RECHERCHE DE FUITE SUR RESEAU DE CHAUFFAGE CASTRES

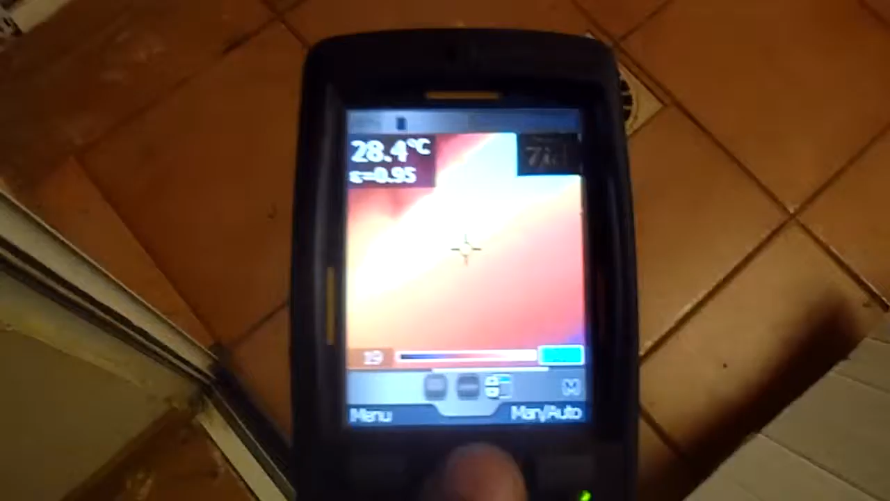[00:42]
On screen: spot 28.4°C
une zone beaucoup plus chaude avec la fuite donc localisée à cet endroit.